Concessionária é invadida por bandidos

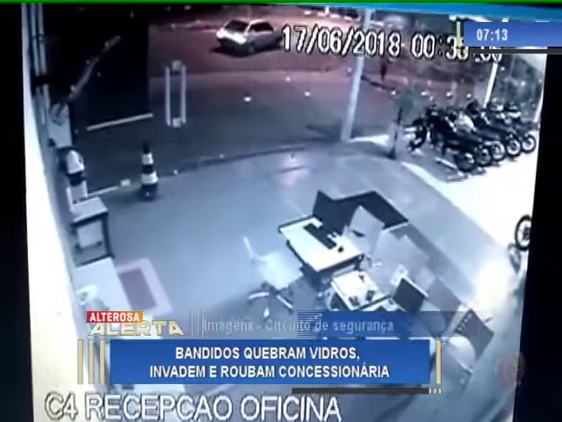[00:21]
Os criminosos chegam no local em um Gol modelo antigo. O motorista acelera e quebra o vidro do estabelecimento. O veículo atinge algumas mesas. É possível ver pelas imagens que os bandidos entram no local correndo e pegam alguns capacetes. Eles voltam e furtam mais objetos, como blusas usadas por motociclistas e até mesmo um monitor de computador.